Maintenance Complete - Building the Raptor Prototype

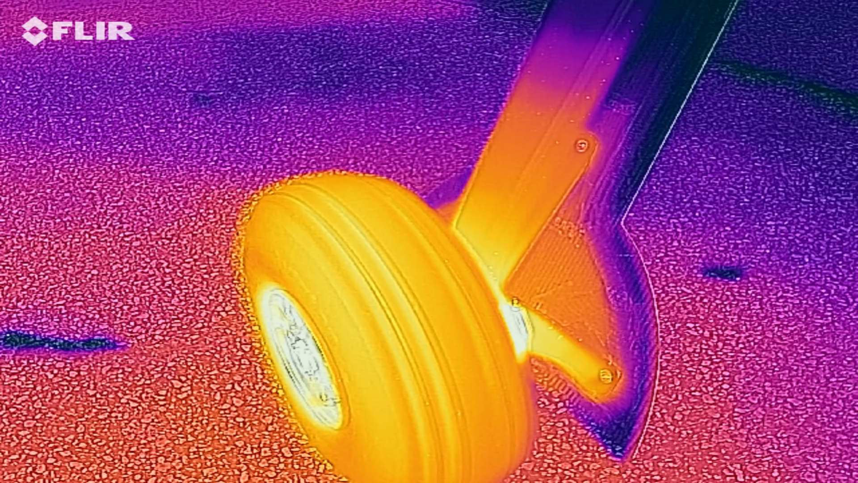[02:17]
all the heat that builds up in the brakes transfers into the rims because they're aluminum
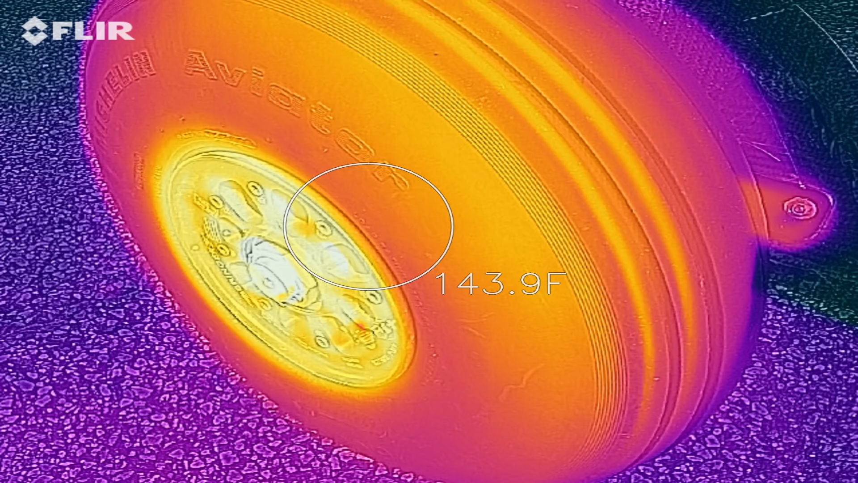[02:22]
On screen: spot 143.9°F
and then that heat transfers into the tires and just holding your hand on the tires now
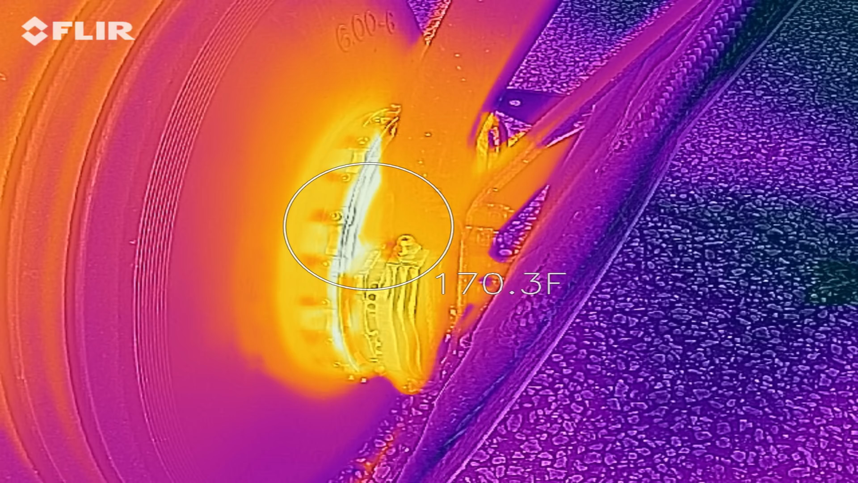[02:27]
On screen: spot 170.3°F
they're hot um just from doing the conditioning and you know I'm not going to put my hand on the brakes and I you know I don't have my uh
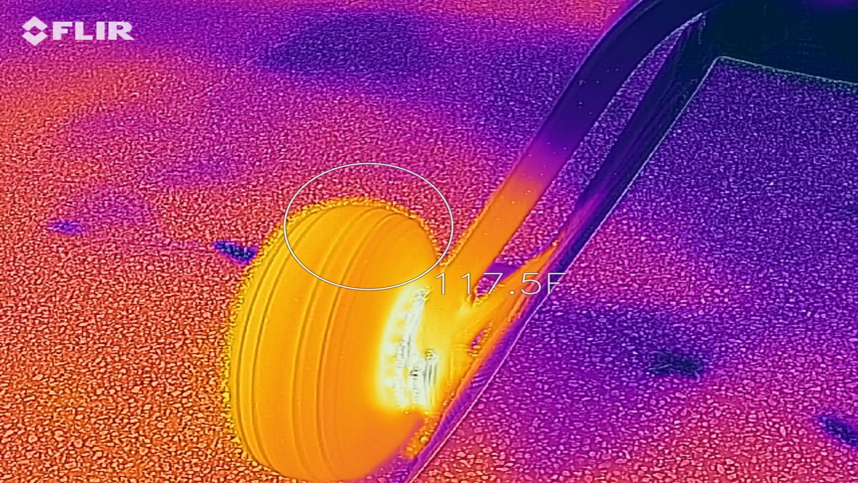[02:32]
On screen: spot 117.5°F
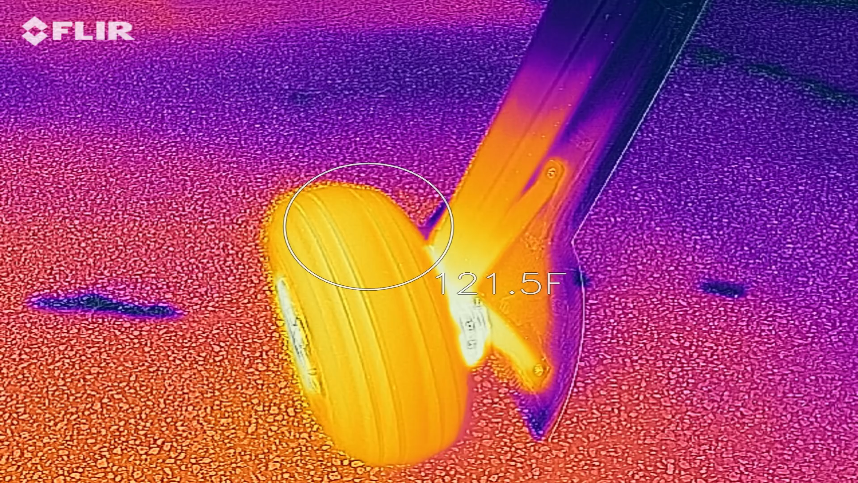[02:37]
On screen: spot 121.5°F
my thermal camera handy but I might pull that out in a second and see if I can if the battery's charged up to see if I can get a temp
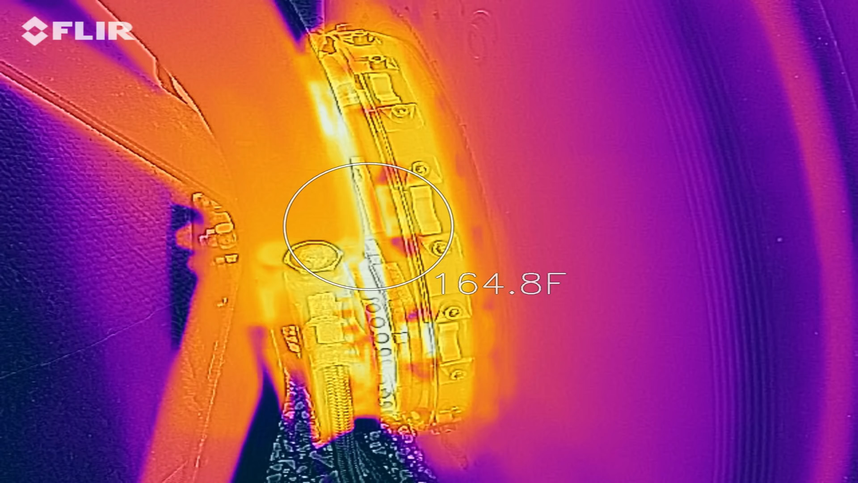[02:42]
On screen: spot 164.8°F
reading um as they're cooling down here a little bit uh anyway so the next step is